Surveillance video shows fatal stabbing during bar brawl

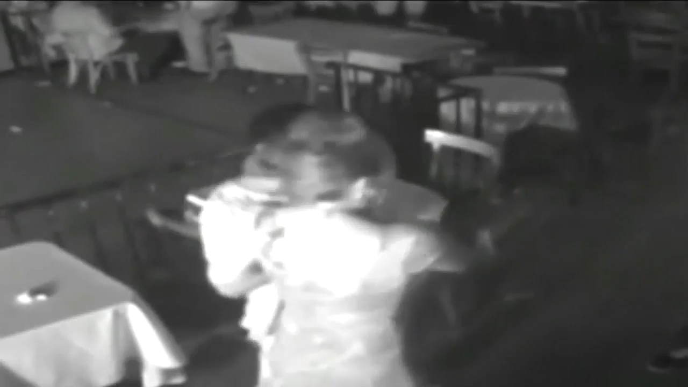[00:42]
But Guevara is claiming that this was a case of self-defense. The video shows Guevara with the bald head in an argument, punching the victim three times.
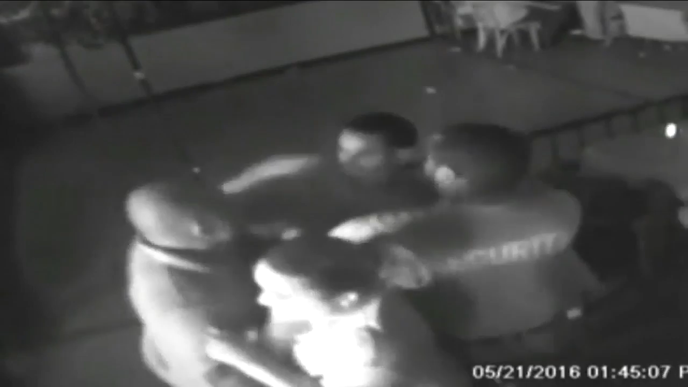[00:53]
At one point, going after him with what appears to be a knife in his hand, while other patrons hold him back.
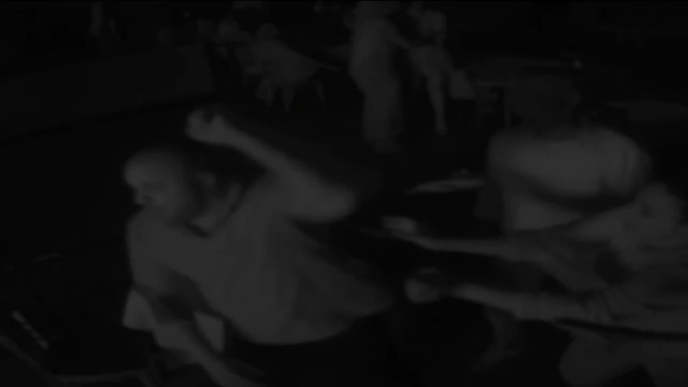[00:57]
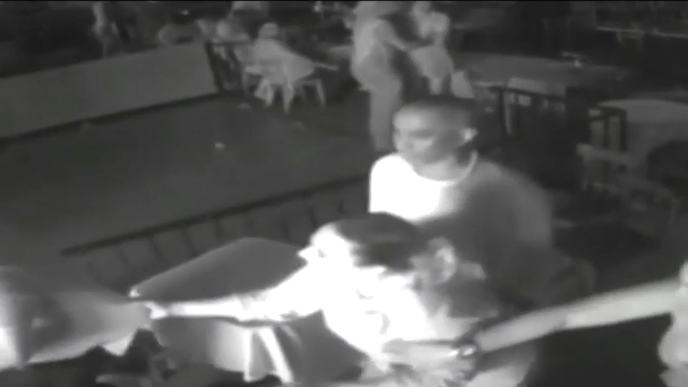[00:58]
A few seconds later, the camera catches who appears to be Hernandez lunge at
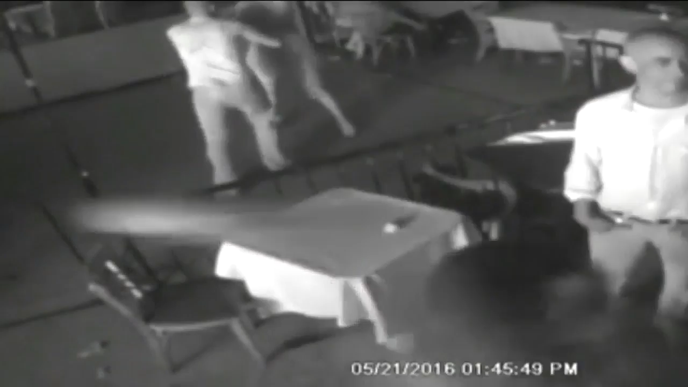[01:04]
Guevara with what is said to be a broken beer bottle in his hand. Guevara turns back and stabs Hernandez twice, killing him. Patrons could be seen running out of two exits.